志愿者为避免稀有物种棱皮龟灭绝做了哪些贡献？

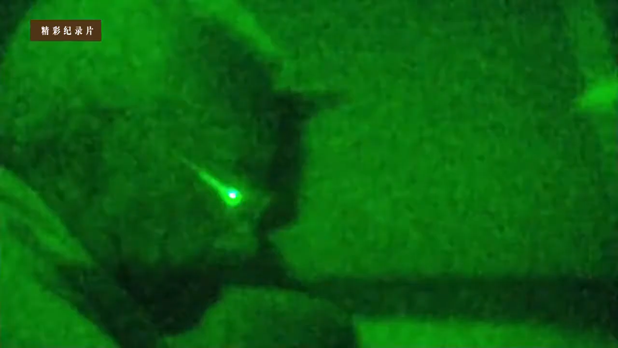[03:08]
Lights would scare the turtles away, so we used special night vision cameras.
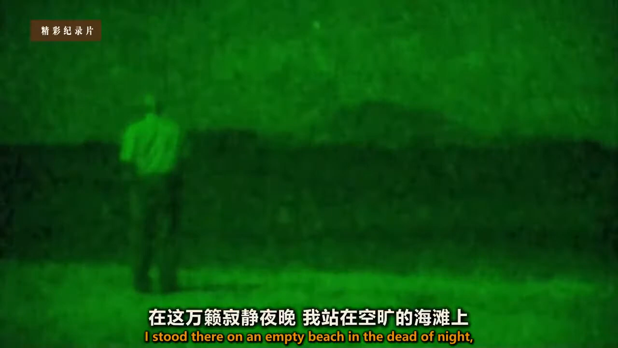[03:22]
I stood there on an empty beach in the dead of night, hoping that the critically endangered leatherbacks would not disappoint us.
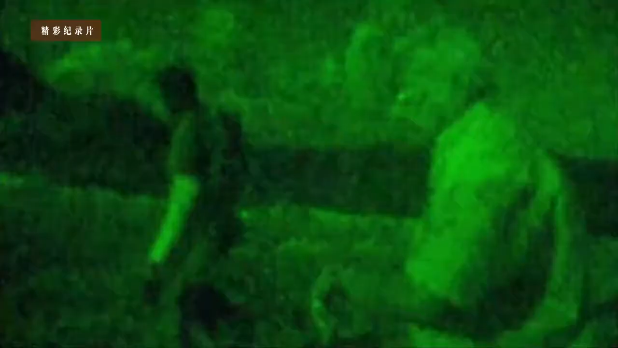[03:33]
It's now almost midnight, and apparently, a couple of turtles have just come up along the beach.
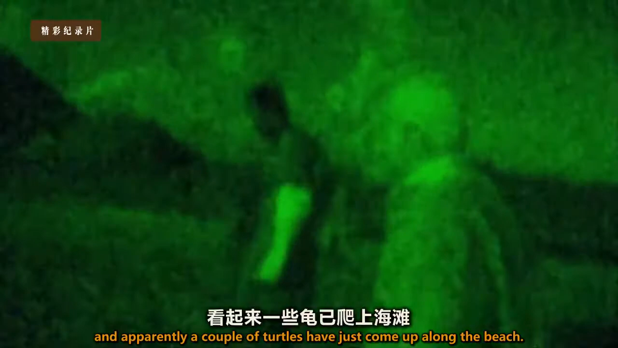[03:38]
See that shadow there? If you go up a little bit, you see a dark spot. It might be very hard to make out. Yeah.
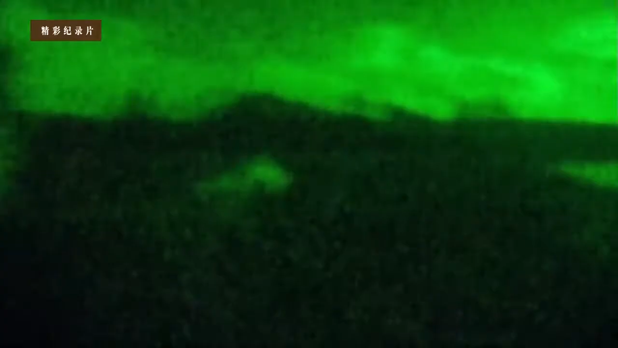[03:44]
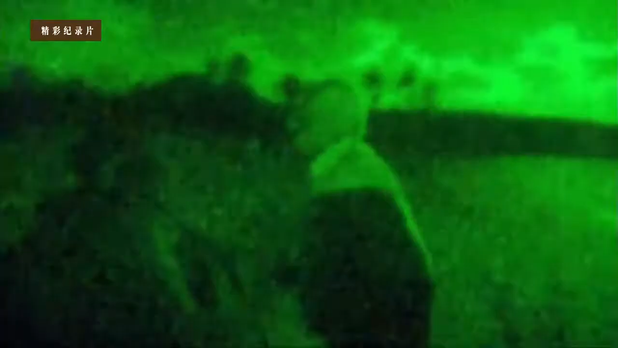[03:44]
She's actually facing directly at you, right now. Gosh, it's huge.
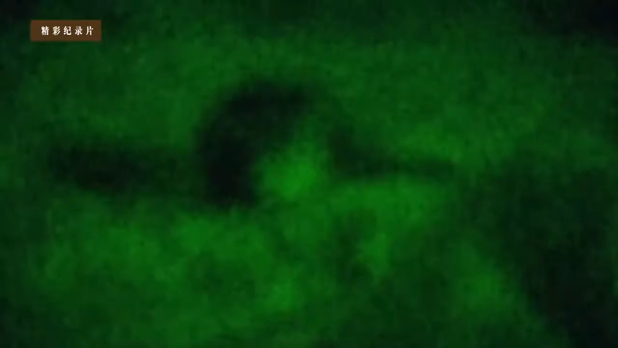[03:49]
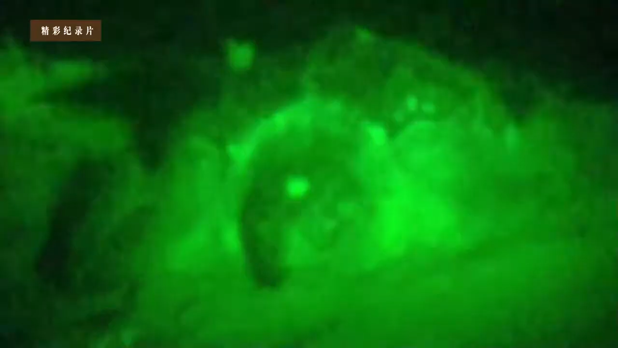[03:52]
My goodness.
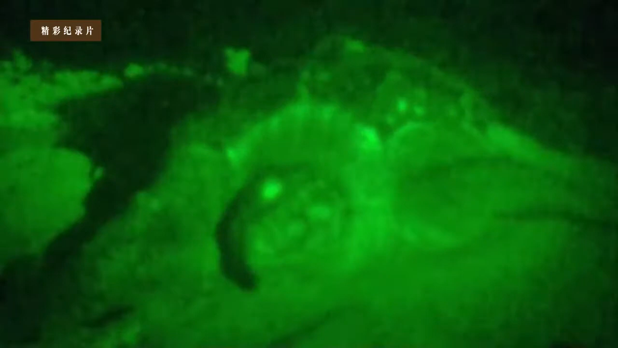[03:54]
It's enormous, and she's actually digging the crater, isn't she?
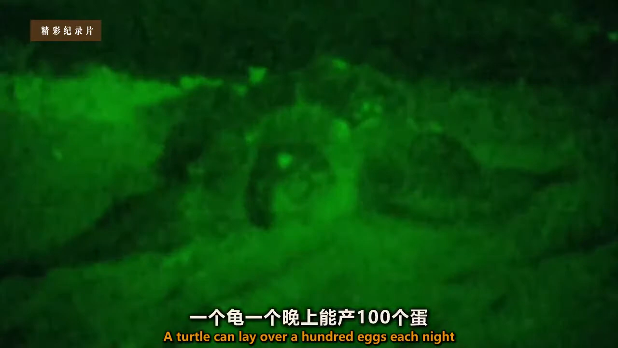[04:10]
A turtle can lay over a hundred eggs each night, which they then carefully conceal in the sand.
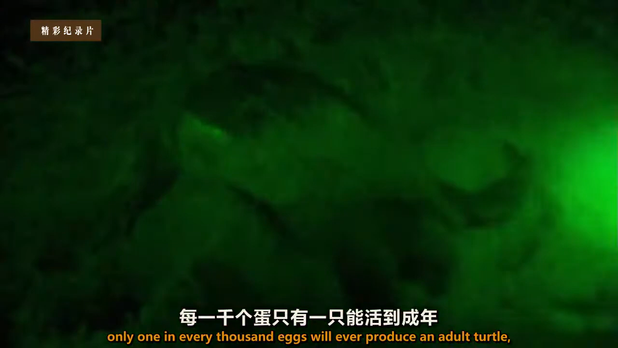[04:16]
Only one in every thousand eggs will ever produce an adult turtle,
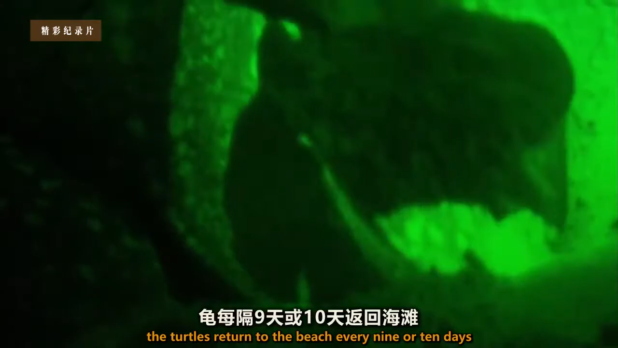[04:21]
the turtles return to the beach every nine or ten days to lay as many eggs as possible.
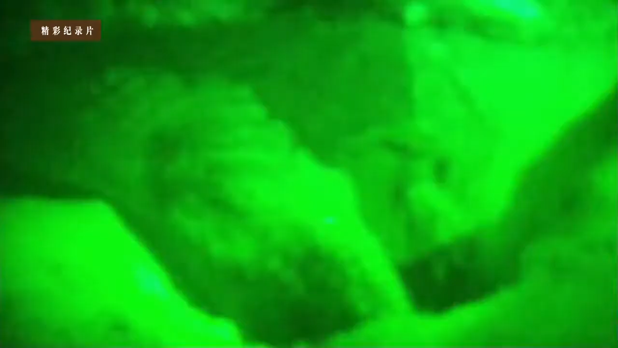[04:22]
I can't believe the effort she has to make to do this, though.
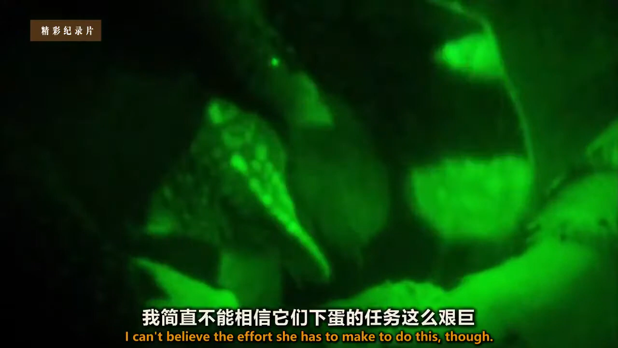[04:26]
It's absolutely astonishing just watching this entire process.
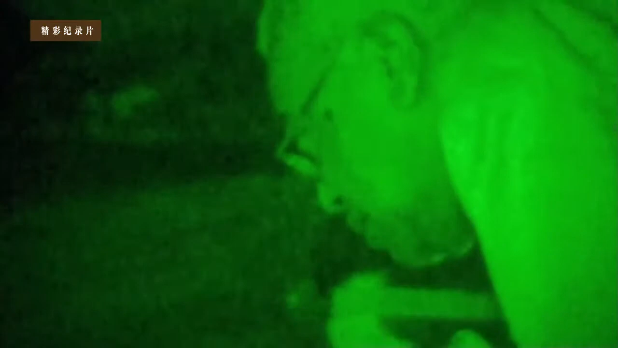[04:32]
It never gets boring. No, I'm sure not.
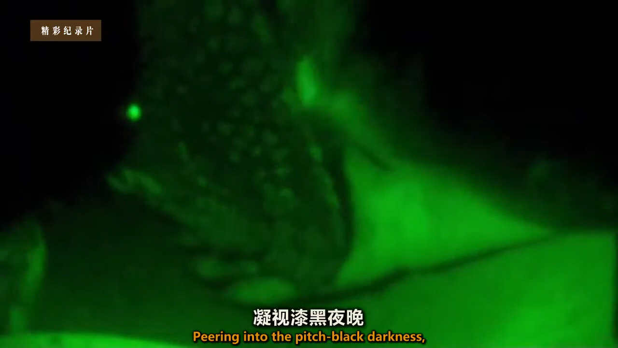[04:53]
Pairing into the pitch-black darkness, I was able to share with the volunteers this memorable sight, the propagation of a species.
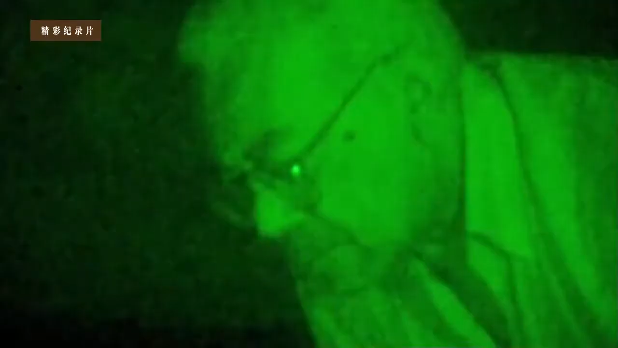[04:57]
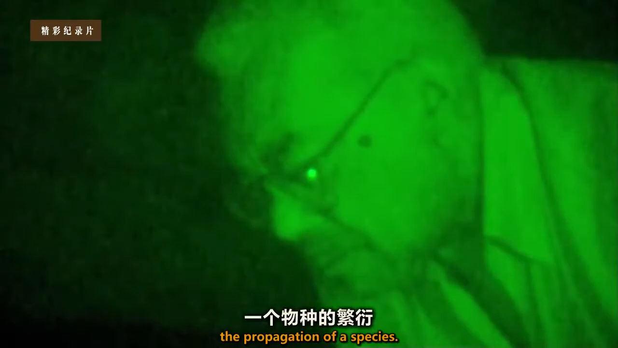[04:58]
A fair size, aren't they? Yep.
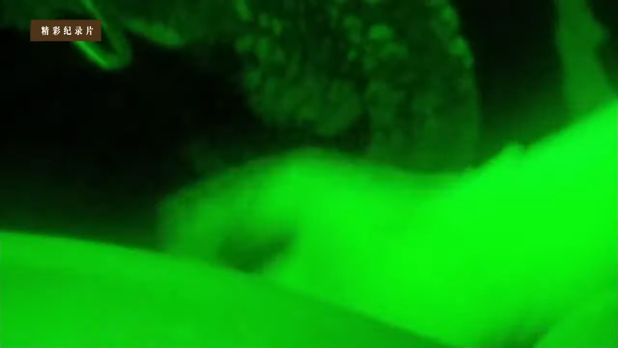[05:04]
About half a dozen so far.
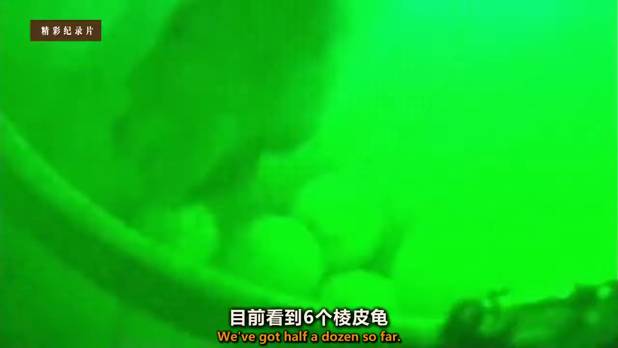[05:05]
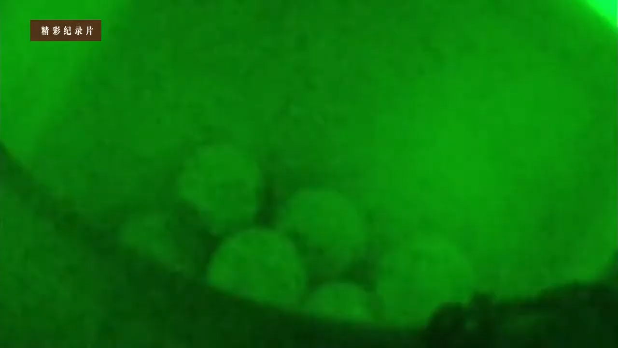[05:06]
The volunteers take the eggs to a safer part of the beach